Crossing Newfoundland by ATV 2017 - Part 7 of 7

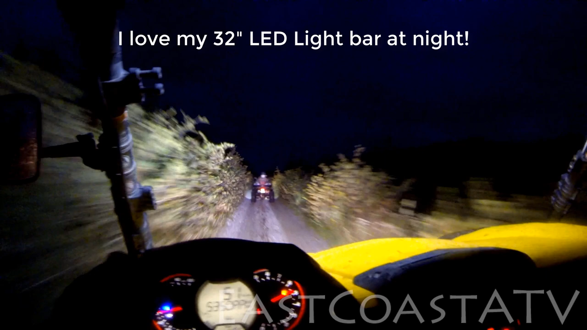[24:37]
In case you wonder why I keep swiping at the camera lens there, it's just because in this type of weather, it's a little misty and dust is coming off the trail and it can make the GoPro housing case dirty.
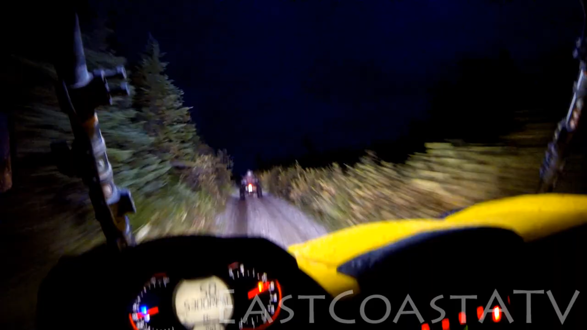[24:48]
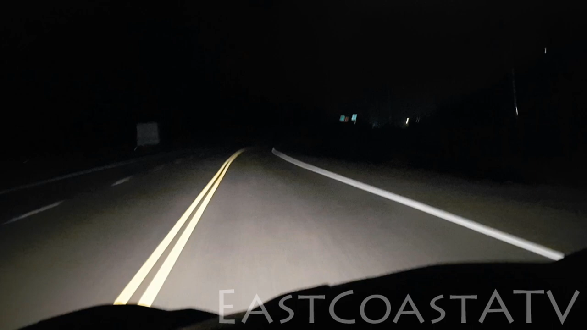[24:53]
This section is the highway leading to the ferry terminal. That's it kind of in the background there. And we're done with the rail bed.